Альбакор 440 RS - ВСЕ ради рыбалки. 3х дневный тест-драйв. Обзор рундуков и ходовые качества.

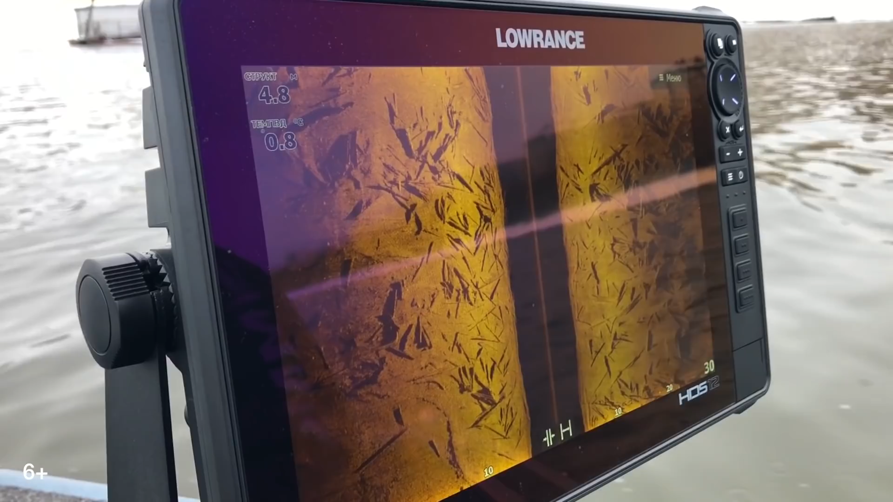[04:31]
Кстати, тут отошли. Весозаготовки. Лоренс Лайф 12.
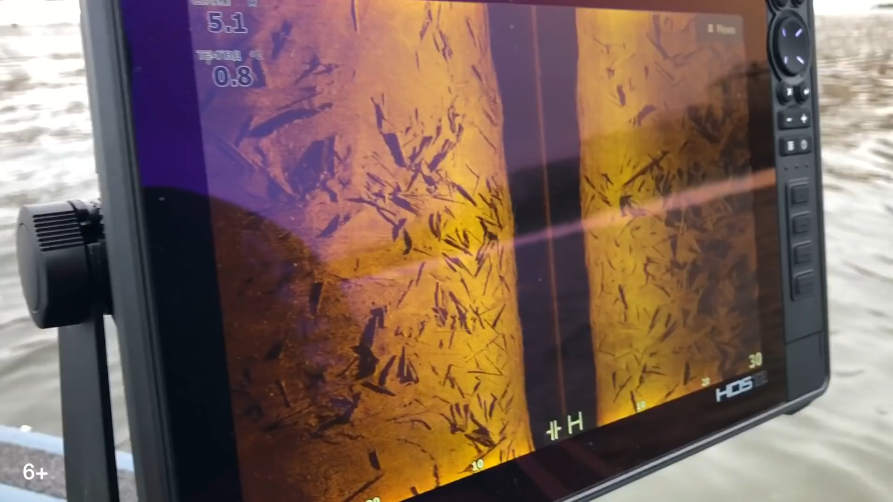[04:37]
Очень детально на частоте 455. Я рисую на 800 еще детальнее.
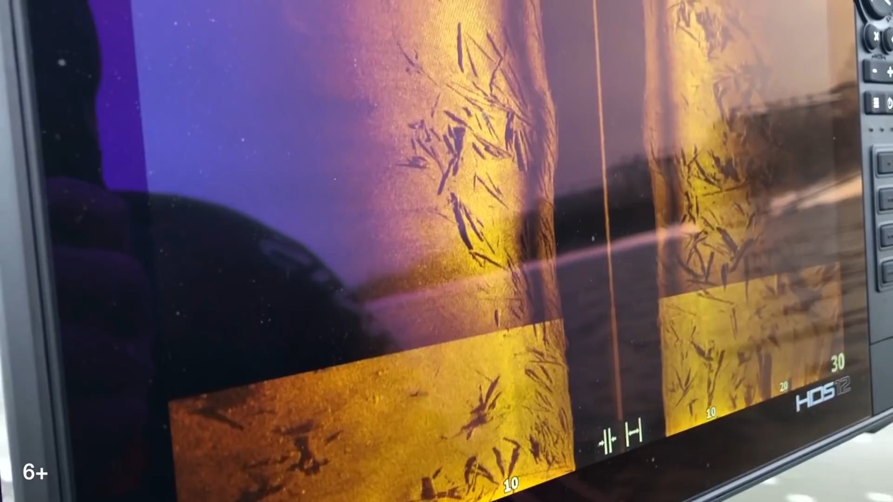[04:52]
Вот видно, что на частоте 800 появляются тени. Вот как раз дерево.
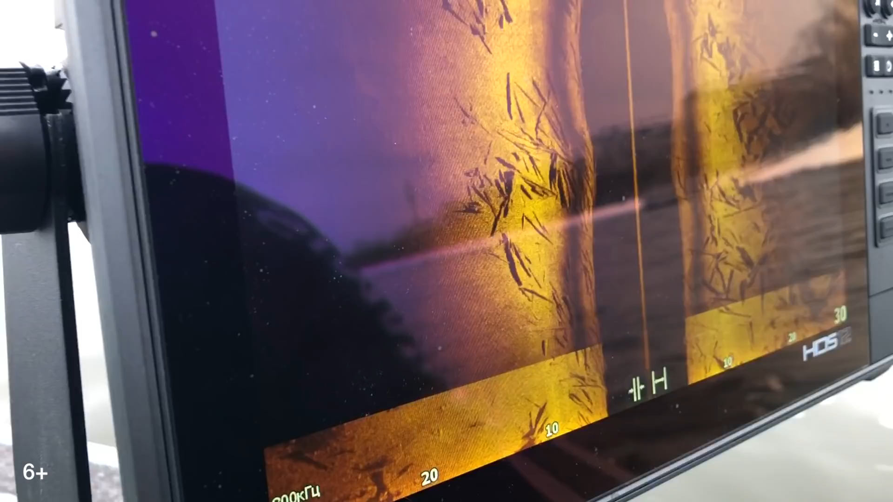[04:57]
В толще воды.
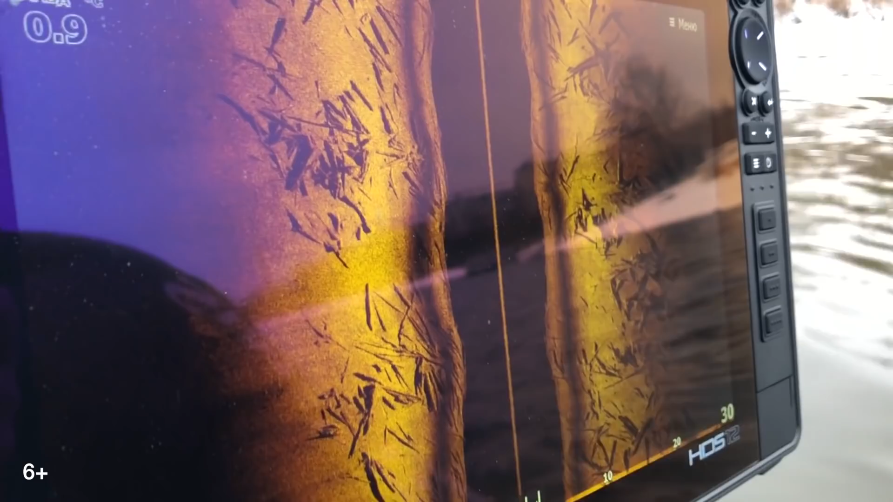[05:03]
Детализация на картинке просто вошедших. Частота 800 на картинке. АПЛОДИСМЕНТЫ